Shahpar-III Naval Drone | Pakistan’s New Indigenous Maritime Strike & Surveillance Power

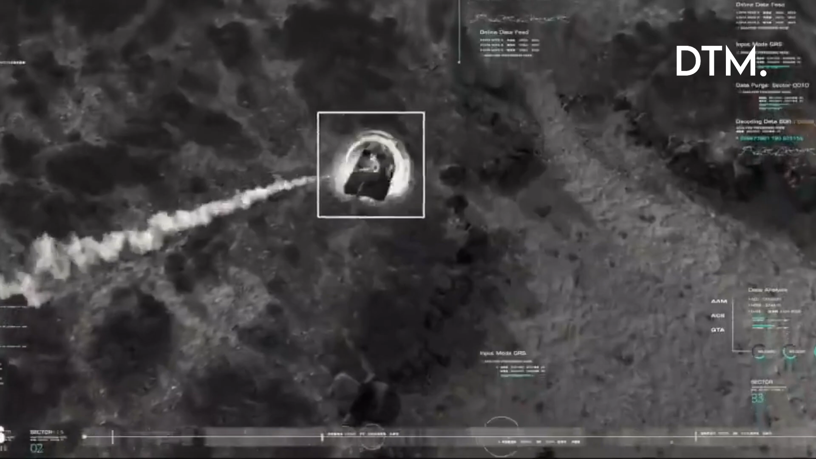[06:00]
Live fire trials showing Sonoboo deployment, acoustic classification, and a torpedo run.